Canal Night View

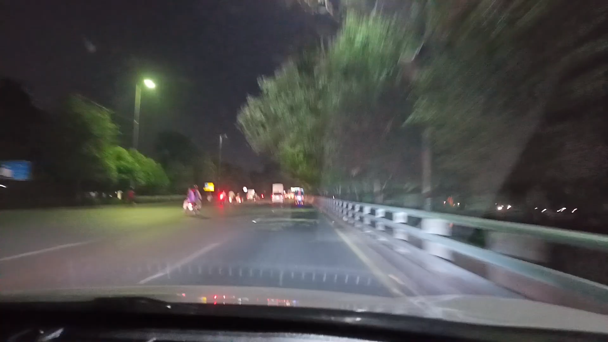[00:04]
اسلام علیکم آپ کا اپنا علی پتھان آج ہم کنال بیو کا نائٹ بیو دکھا رہے ہیں آپ کو
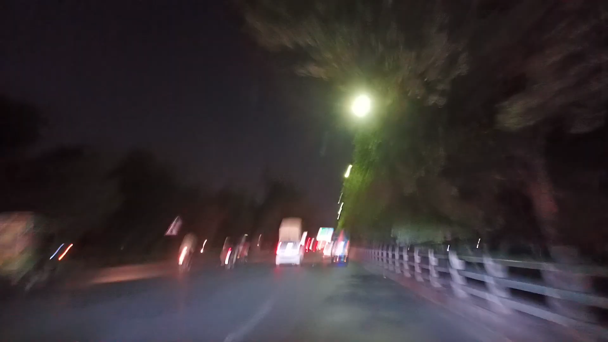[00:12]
یہ تارہ کنال بیو تھے مال سے ہم جا رہے ہیں اچھ روہ
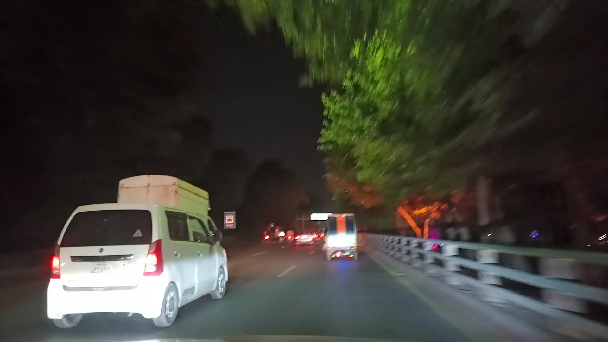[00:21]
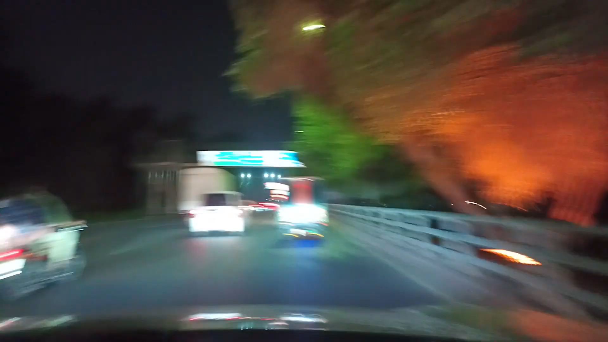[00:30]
یہ تارہ کنال نہر جا رہی ہے
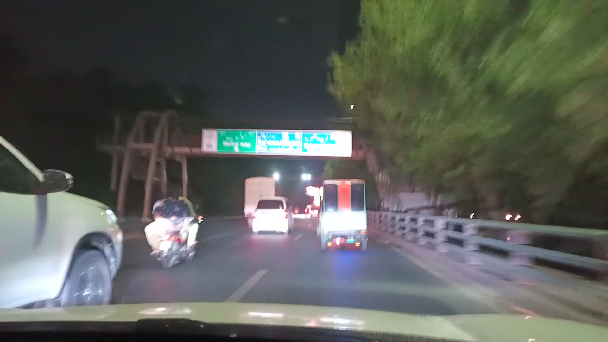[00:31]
یہ فروسپور روڈ نیچے تھی انڈر پاس سے ہم گزرے ہیں
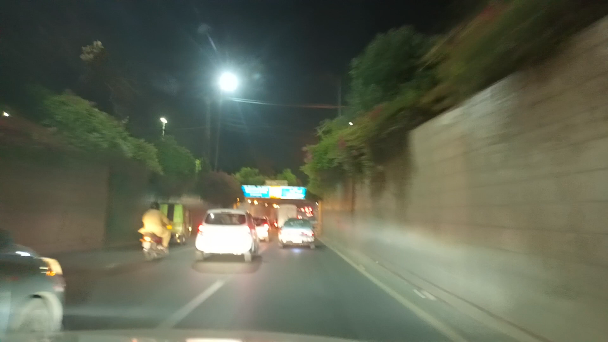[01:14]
پاس سے ہم گزرے ہیں انڈر پاس سے ہم گزرے ہیں ہم گزرے ہیں مالچہ ہمیں اچھا رکی توجہ ہے نائٹ ویو رات کے وقت پر کیسا راش شور ہوتا ہے کیسا ویو ہوتا ہے
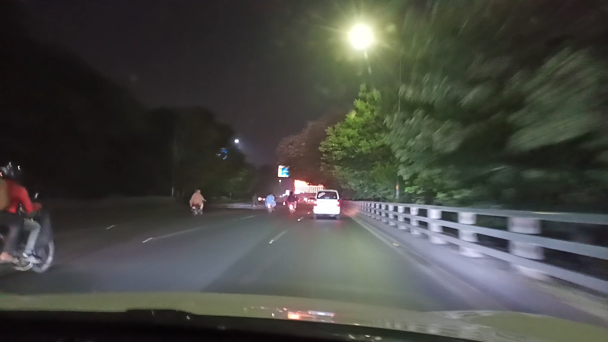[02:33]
یہ ایف سی کا پول آگے انڈر پاس آگے لگتا ہے پیچھے والے کو بہت
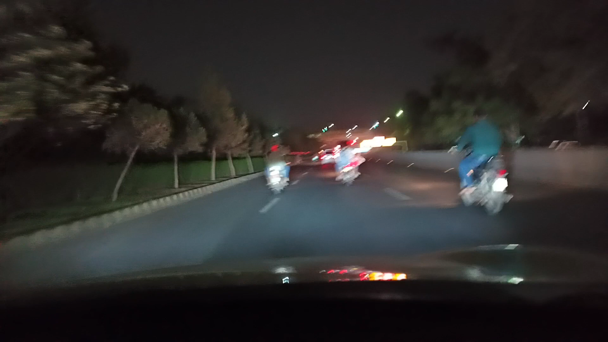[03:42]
آمین آمین آمین اللہ حافظ ہم اچھ رہ کے بلکل پاس آگئے ہیں مسلم ٹاؤن موڑ اللہ حافظ آپ کا اپنا علی پتھان لائک اور سبسکرائب